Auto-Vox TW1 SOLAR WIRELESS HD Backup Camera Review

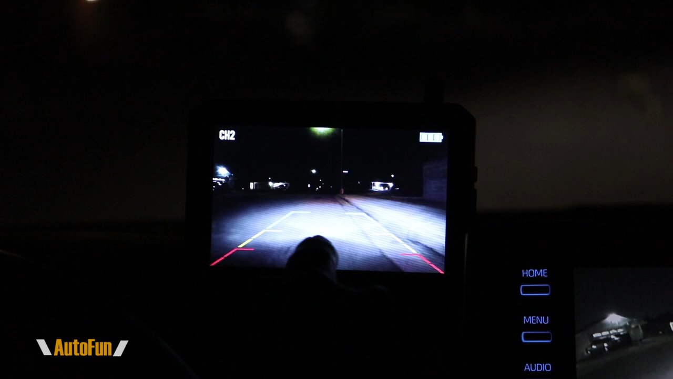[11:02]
backup lights lighting up the road so we got a pretty clear picture and we can very easily back up and i can see here the green lines is what is allowing me to